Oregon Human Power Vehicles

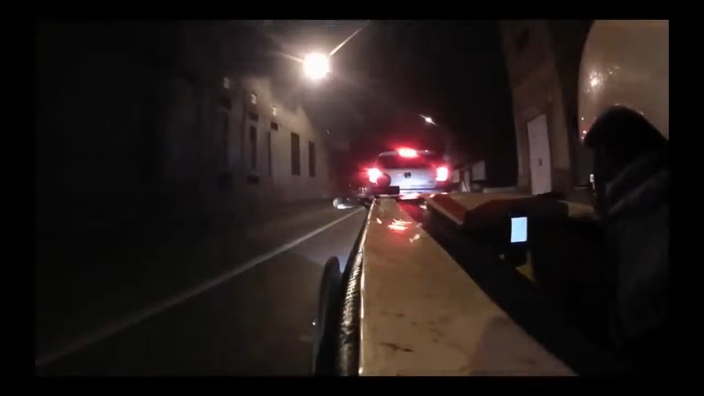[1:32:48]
Because it is the first time in thousands of miles that the cops stopped me.
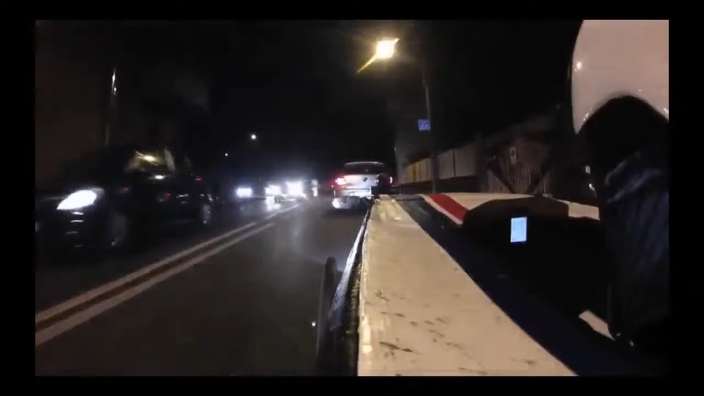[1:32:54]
So I have the camera luckily on and I recorded all the things. So